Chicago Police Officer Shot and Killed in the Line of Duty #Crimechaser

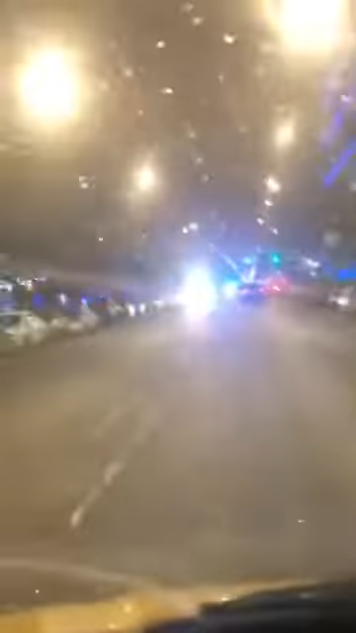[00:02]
All right, people. One of the officers died today. Man in blue. Gonna bring y'all all these cars out here.